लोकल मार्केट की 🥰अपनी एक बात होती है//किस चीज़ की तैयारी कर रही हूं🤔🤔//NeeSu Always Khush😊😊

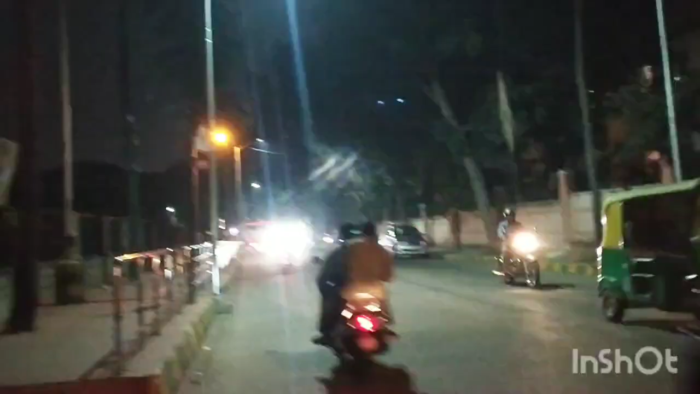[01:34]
तो नार्यल पानी पीने के बाद देखिए हम लोग मार्केट को चल दिये हैं,